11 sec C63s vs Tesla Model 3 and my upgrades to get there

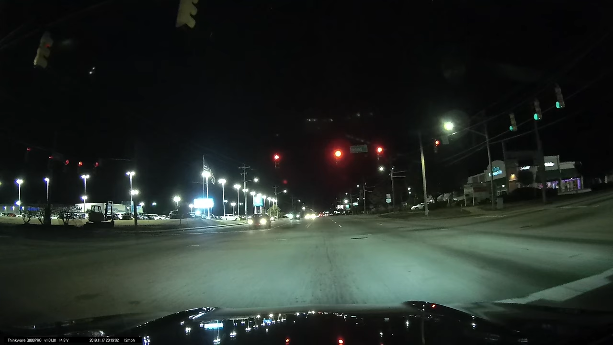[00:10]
yeah Tesla Model 3 one of them look 3 series this fool just got his update at the red light flex and shit trying to roll up on me all hard just because he got his little upgrade update you won't see me on the track though you won't see me on the track though but check this out okay I spent a little bit off the line boom right there he dropped down let off of it okay that little thing cool guys I ain't playing with you got some power right there you know see you at the track